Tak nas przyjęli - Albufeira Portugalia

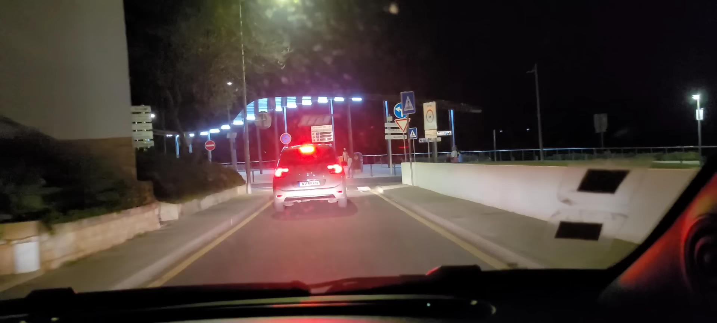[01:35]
Barierką masz morze, tam tylko że w dół tak jest, wiesz, mocno jesteśmy na górce, a...